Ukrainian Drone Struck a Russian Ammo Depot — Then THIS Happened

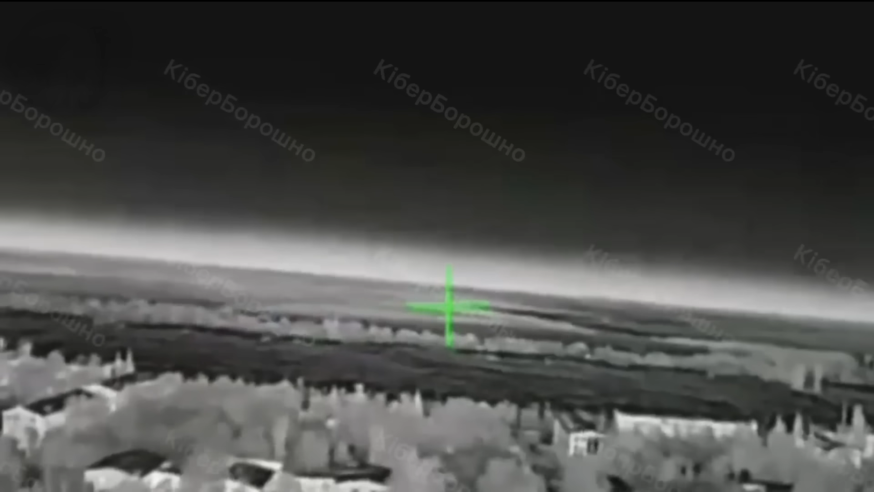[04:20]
But the FP2 was built for this. The system automatically switches to pure INS navigation.
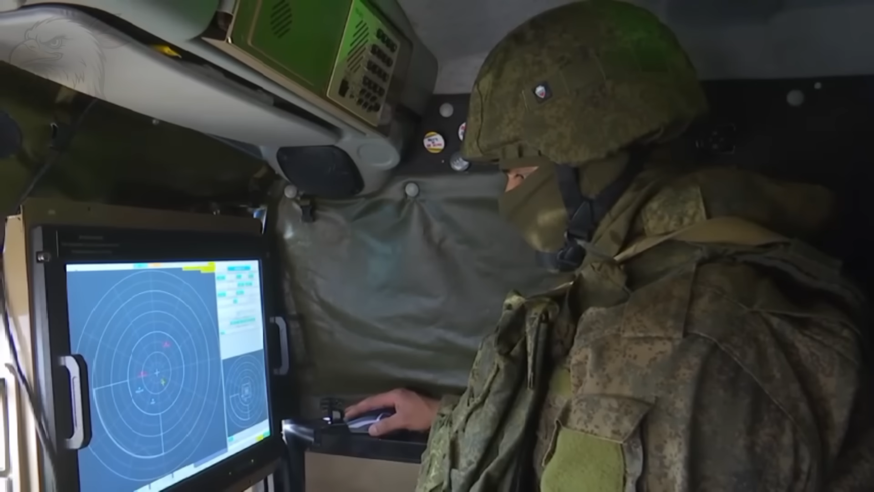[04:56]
The Panzer operator must have been confused by this small, incredibly slow-moving blip.
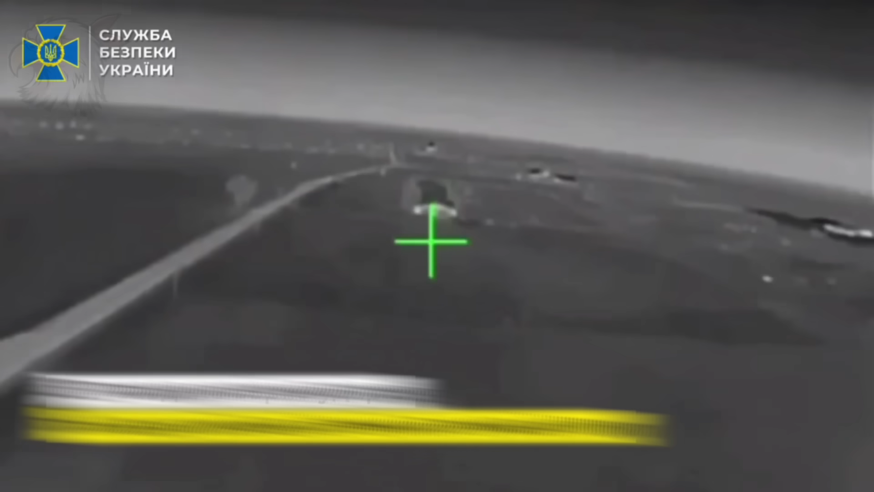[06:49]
0020 hours and 30 seconds. Too late. The INS calculations proved accurate. The FP-2 makes its final adjustments and dives for its terminal phase.
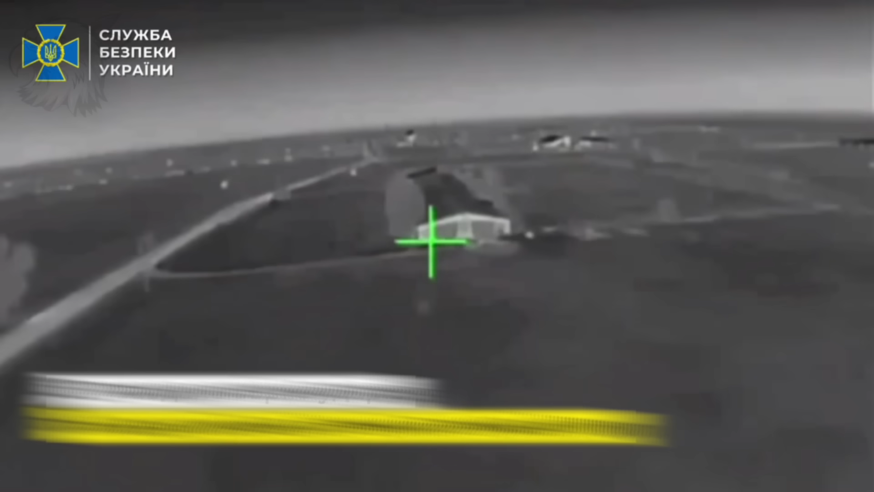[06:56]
It slips right under the minimum depression angle of the cannons,
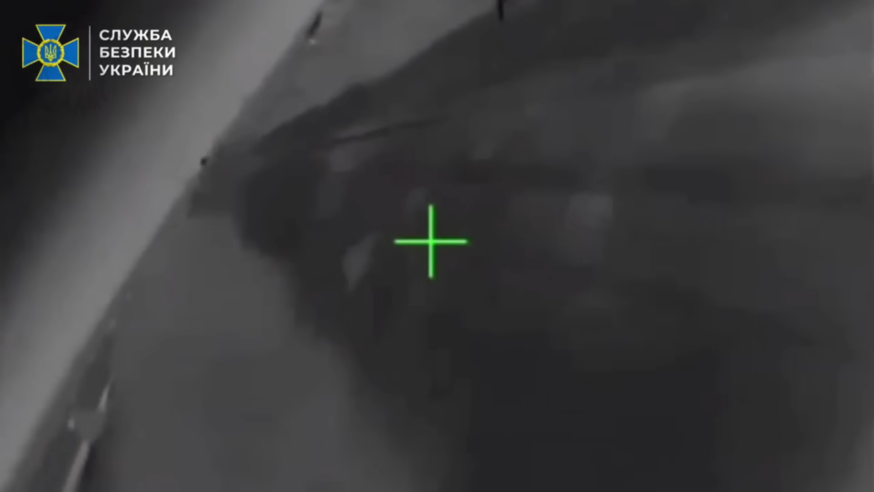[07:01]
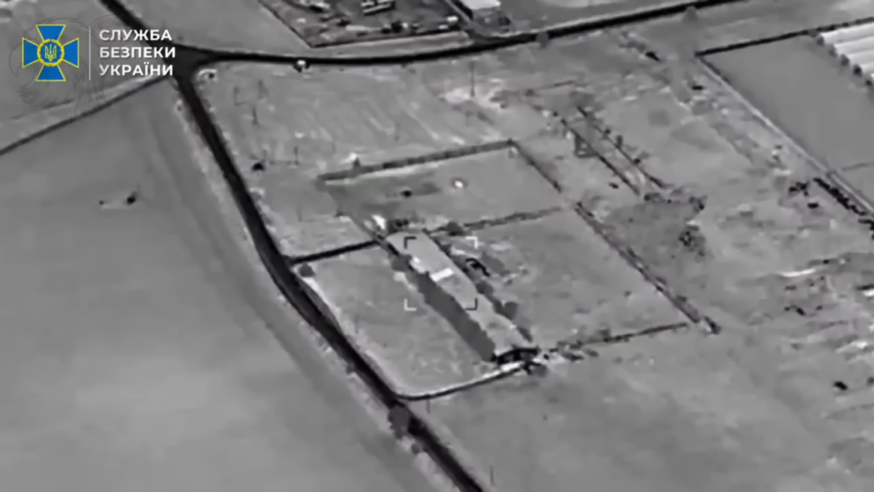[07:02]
which can no longer aim at it. 0020 hours and 45 seconds. The 105kg payload strikes right in the middle of the munitions depot.
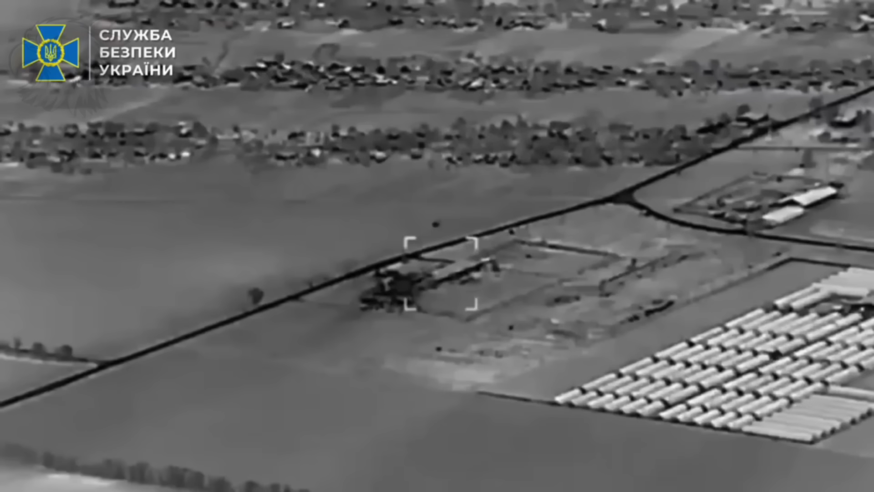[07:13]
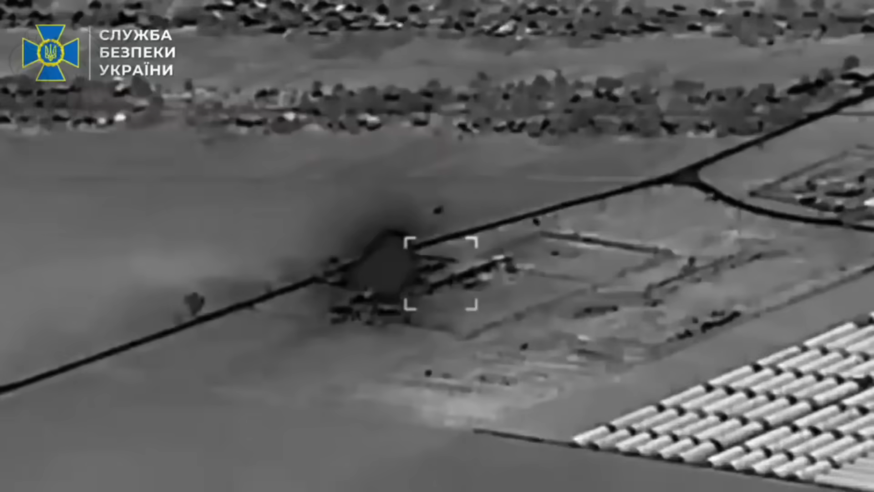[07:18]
A massive initial detonation is immediately followed by a series of secondary effects,
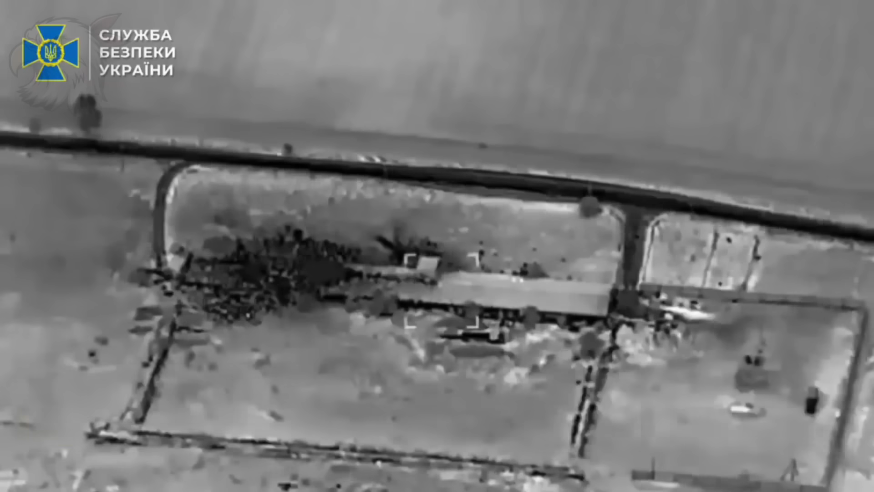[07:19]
turning the base into an inferno.
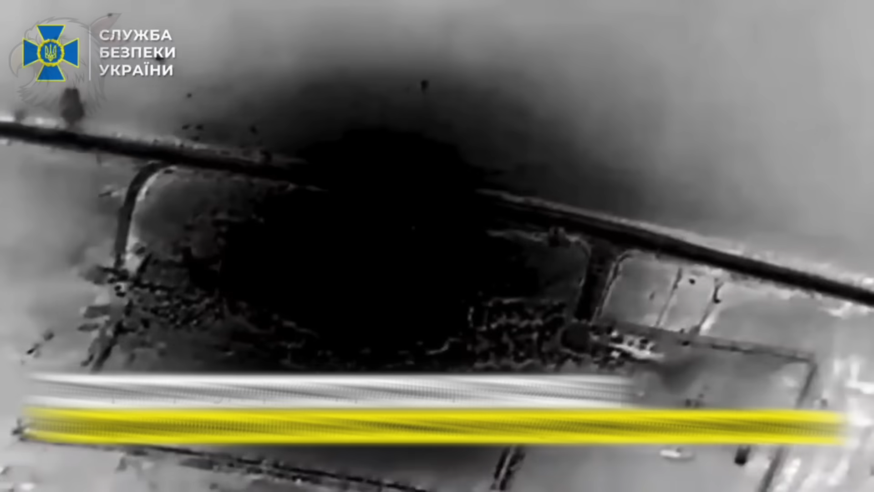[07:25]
At other locations, the 2nd and 3rd FP-2s repeat the success.